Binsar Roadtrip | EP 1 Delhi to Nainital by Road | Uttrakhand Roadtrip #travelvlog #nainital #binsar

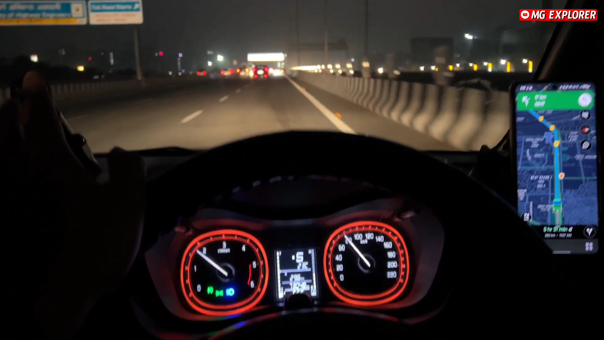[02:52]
भाई फाइनली आफ्टर ऑलमोस्ट 30 किलोमीटर्स अपन आ गए हैं मेरठ एक्सप्रेसवे पे, और 17 किलोमीटर इस पे रहना है और फिर अपने को एग्ज़िट लेना
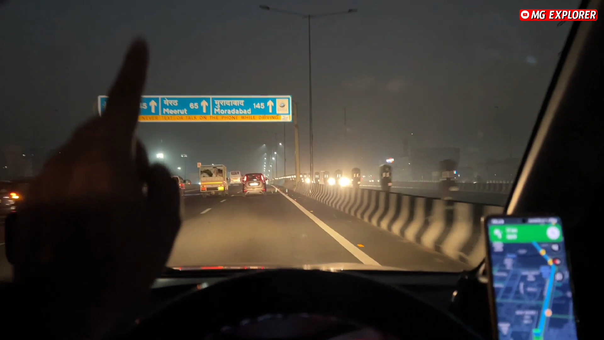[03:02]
है मुरादाबाद वाला जो यहाँ से 145 किलोमीटर्स। अगर सीधे चले गए तो आप हरिद्वार ऋषिकेश वाले रोड पे निकल जाओगे इससे, तो ये ध्यान रखना है अपना एग्ज़िट लेना है मुरादाबाद वाला। ये दिख गया बोर्ड अपने को, हल्द्वानी 236।